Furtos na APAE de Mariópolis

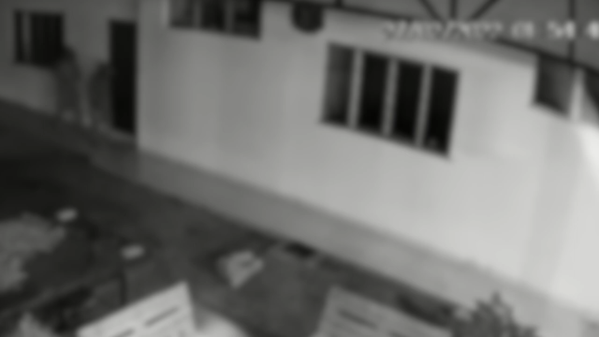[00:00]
A PAE de Mariópolis foi furtada durante a madrugada no final de semana. A direção da instituição foi informada pelo ocorrido por um prestador de serviço que notou que a escola havia sido alvo do crime. Câmeras de segurança flagram a ação
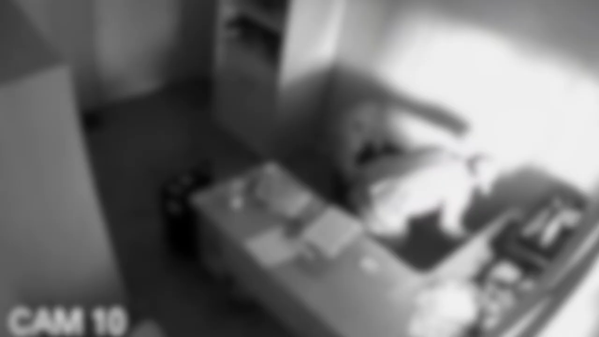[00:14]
dos criminosos durante a madrugada de domingo.